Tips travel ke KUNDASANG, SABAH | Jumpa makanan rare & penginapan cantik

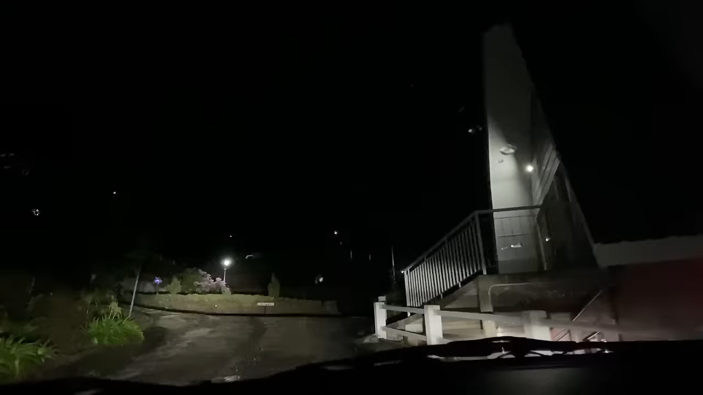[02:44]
kau mesti pukul 8 malam Rasa macam pukul 11 malam dah Dah gelap gelita